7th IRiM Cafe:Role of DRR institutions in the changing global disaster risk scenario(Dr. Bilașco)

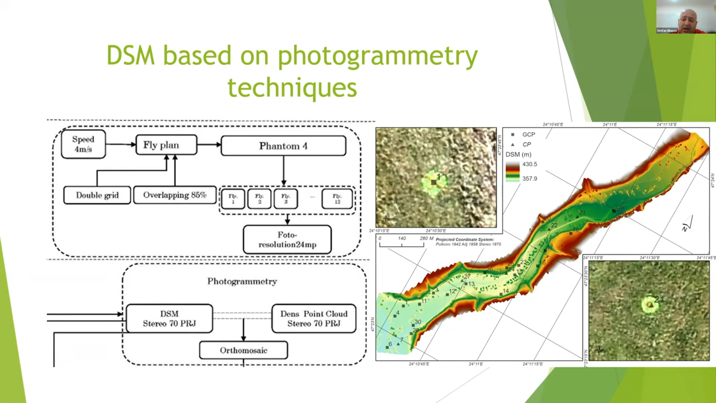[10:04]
we obtain a DSM with 4.63, I think, centimeter resolution. A digital model is good for our work.